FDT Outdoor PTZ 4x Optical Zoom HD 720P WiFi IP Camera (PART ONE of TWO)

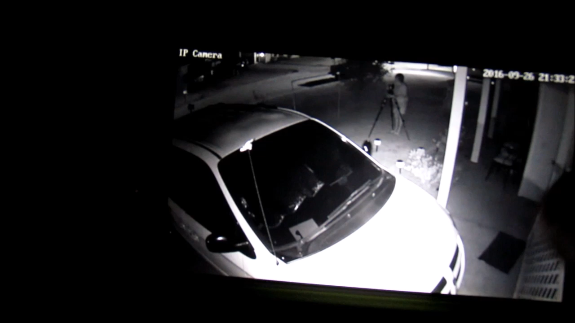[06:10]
And if you can see me, I'm waving. The night vision is spectacular.
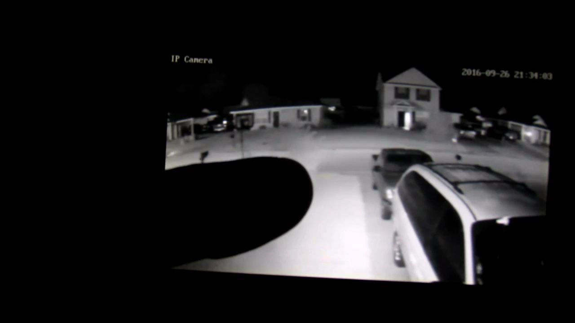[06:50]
The camera is trying to focus the best that it can. But I can give you an idea.